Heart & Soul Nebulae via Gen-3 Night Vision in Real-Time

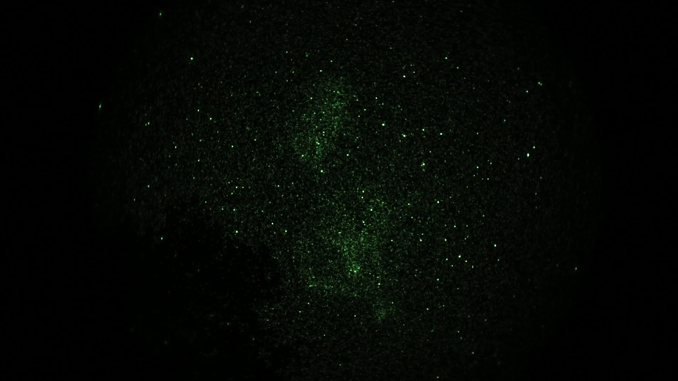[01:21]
So the heart and soul nebulae in either Cassiopeia or Perseus. I'm not sure what constellation they're in but pretty obvious there at 6x. Kind of fill the field here and with the 6x lens, just about right. Okay, we'll call those two a wrap.